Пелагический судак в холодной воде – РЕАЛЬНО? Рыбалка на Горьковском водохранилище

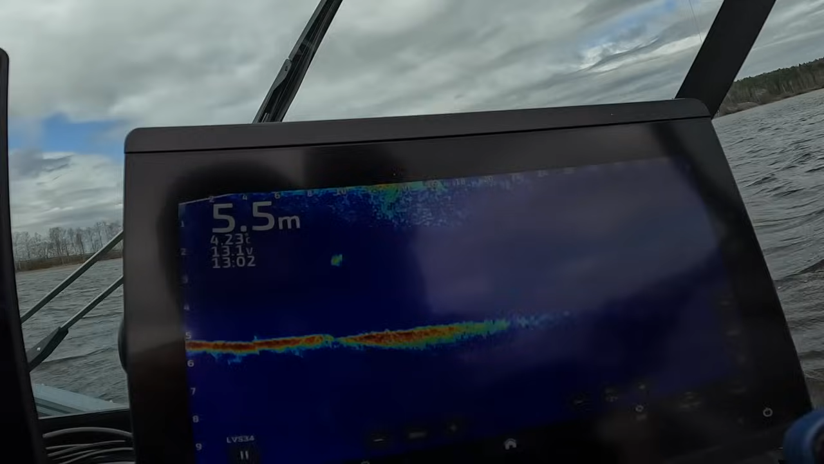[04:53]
On screen: depth 5.5 m
Ну, вот такая рыбка прошлась, не клюнула. Она не опускается.
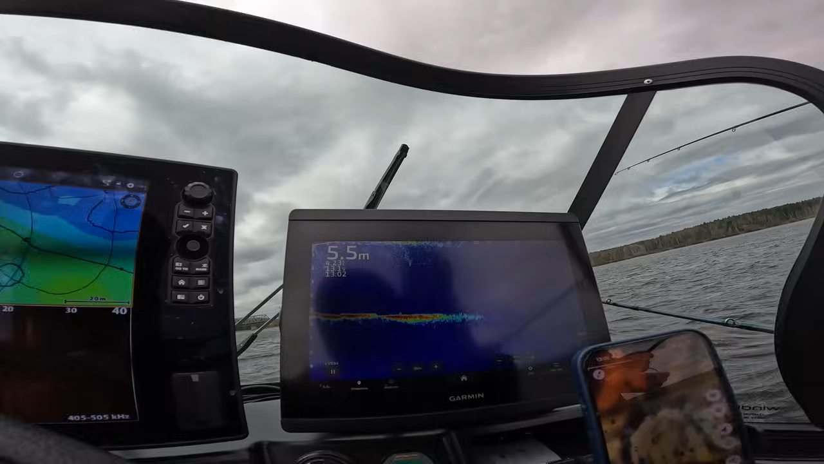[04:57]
On screen: depth 5.5 m
Прям под поверхностью стоял на 2 метрах, но не клюнул. Вон один. Ну это мелкий прям совсем. Не знаю, почему судак выбрал именно этот район для, так сказать, обитания, для того, чтобы подняться в толщу.
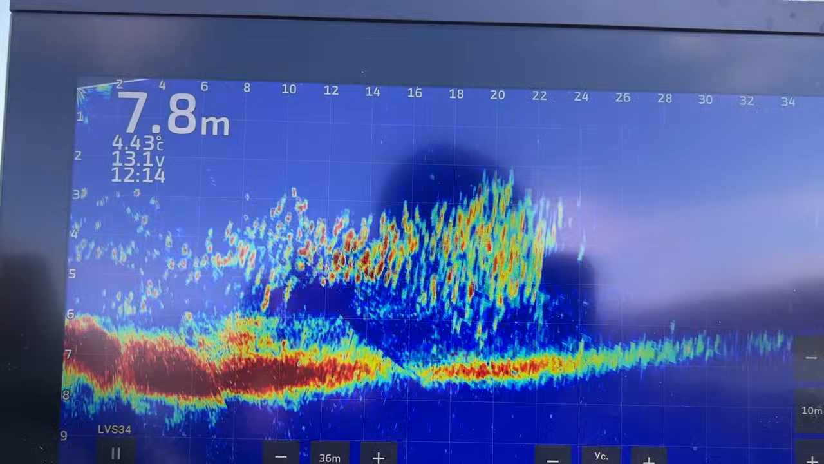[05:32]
On screen: depth 7.8 m, water 4.43°C
Потому что прокатились уже много километров по этому заливу, по этой речке, но вообще не видели рыбу. И тут вот буквально, не знаю, ничем не выделяющийся полив.
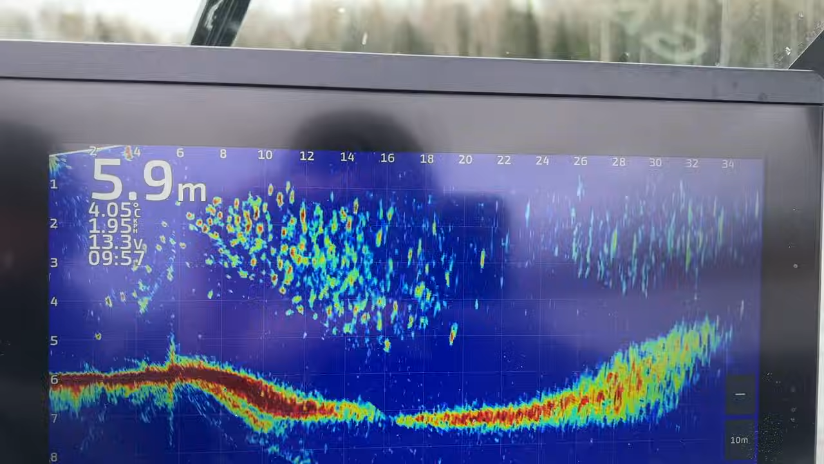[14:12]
On screen: depth 5.9 m, water 4.05°C
Или как-то, возможно, она намешана в этом супе, но что-то разглядеть тут не получится.
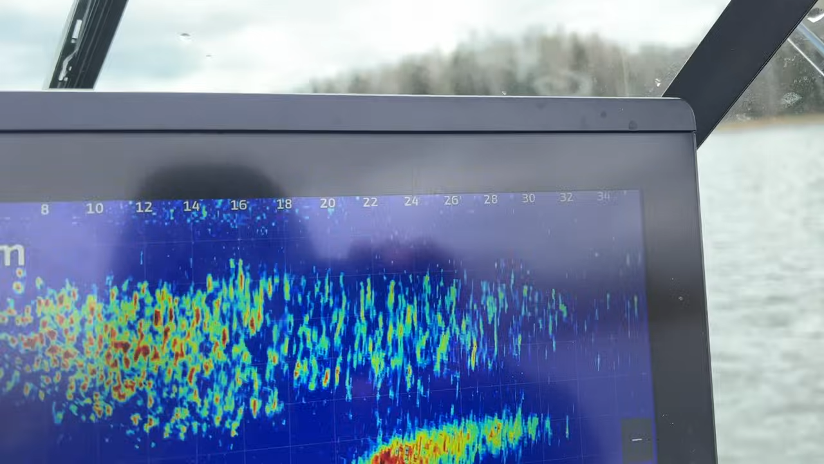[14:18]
Подать приманку тоже нормально не получится.
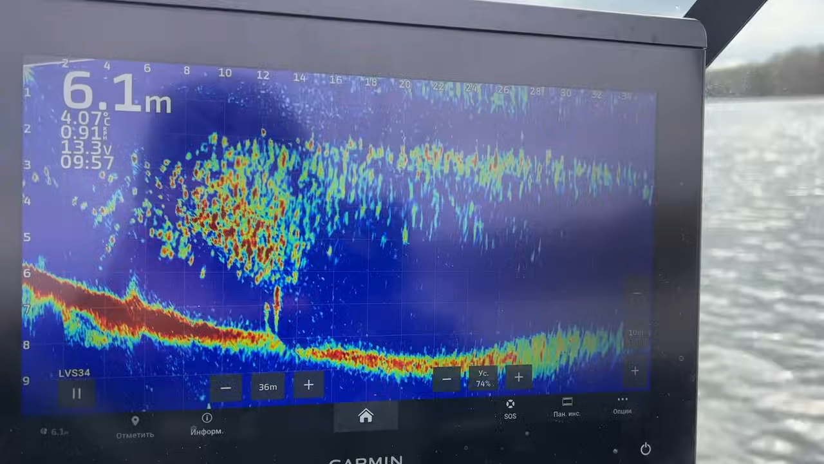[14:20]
On screen: depth 6.1 m, water 4.07°C
Но не знаю, может быть, кто-то умеет в таком супе ловить. Но мне кажется, смысла никакого. Обычно, по идее, снизу тут должен хищник как-то стоять. но нигде нет. Вот вчера смотрели подобные стаи, нету вроде бы хищника.
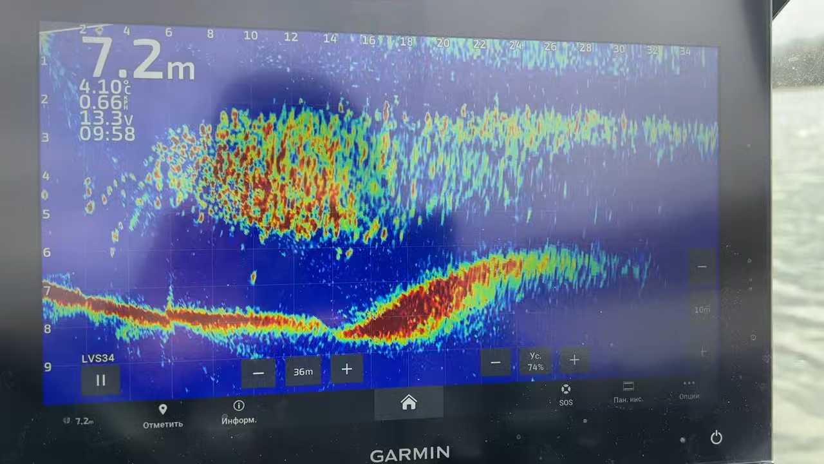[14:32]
On screen: depth 7.2 m, water 4.10°C
Ну и сегодня то же самое, то есть просто вот бели все.
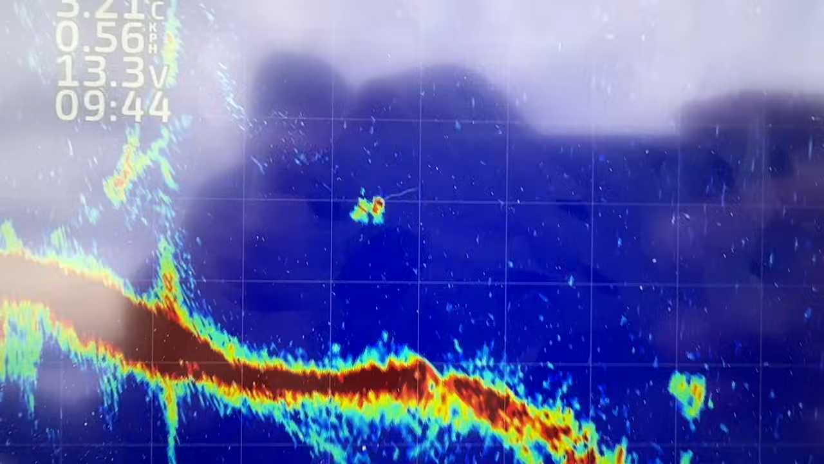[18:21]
Судачишка сказал, что что-то он не хочет есть. Ну хотя вроде бы шел так достаточно решительно. Но не захотел, он опускается на дно. Со дна парня вообще неактивный. Прошелся несколько метров, голову поднял, посмотрел и лег обратно.
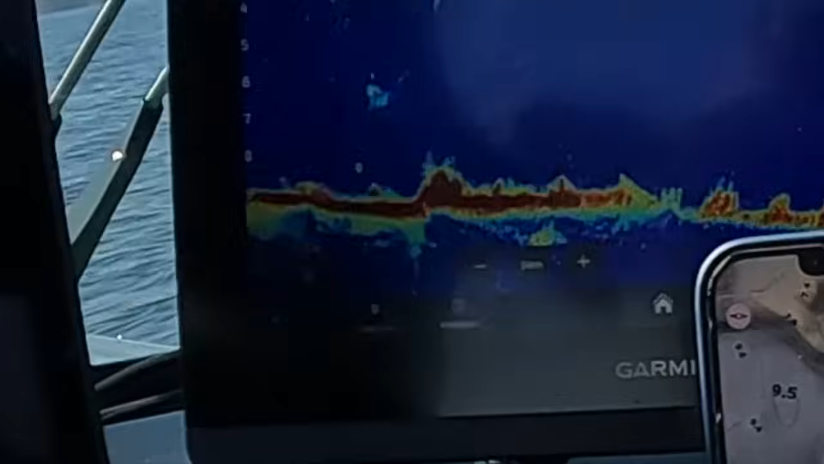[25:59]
Давай, кидай. Он хорошо висит как. Что-то среагировал как будто.
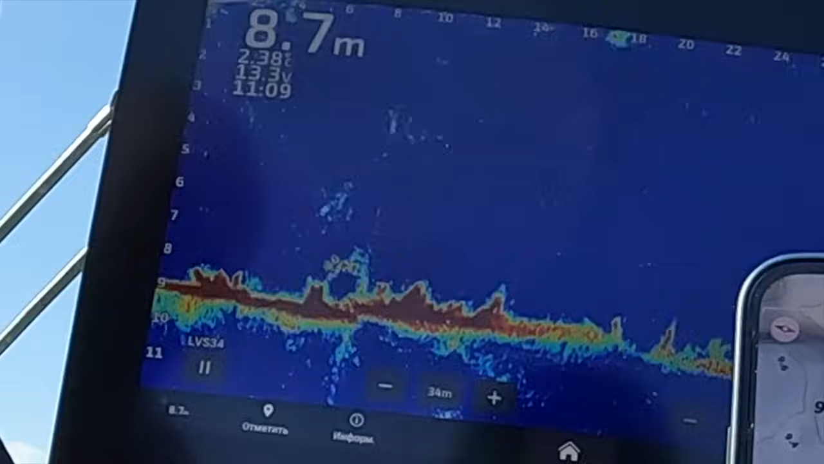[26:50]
On screen: depth 8.7 m
Чуть-чуть прям самую малость. Ну давай. Давай, сколько уже поднялся, давай. Да. Видишь, и ничего еще не сделаешь. Никак на него не повлияешь. То есть он либо да, либо нет. Мне кажется, что тебе чуть-чуть надо было побыстрее вести. Все, что делаем, поехали на другой район, там посмотрим. Тут мы уже поняли. Поймать можно, но...
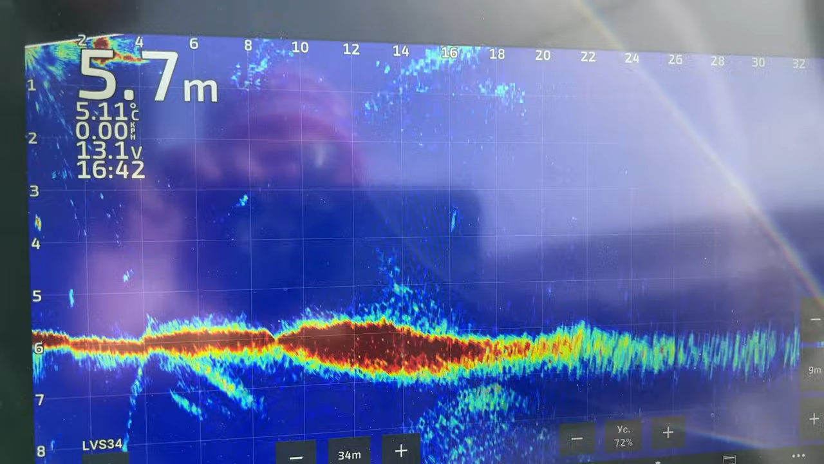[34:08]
On screen: depth 5.7 m, water 5.11°C, speed 0.00 km/h
Приехали в речку на небольшую глубину, и вот первый пелагический судачок прошелся.
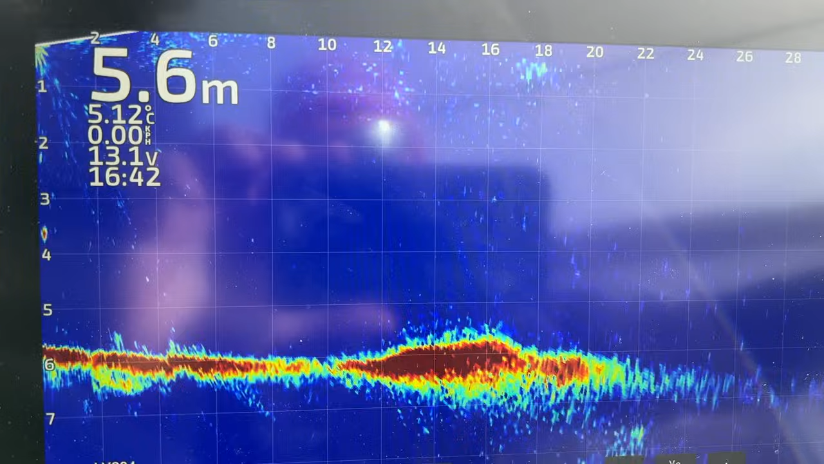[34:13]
On screen: depth 5.6 m, water 5.12°C
Стоял опять же где-то метрах на двух, трех. Но не взял. Ловим дальше.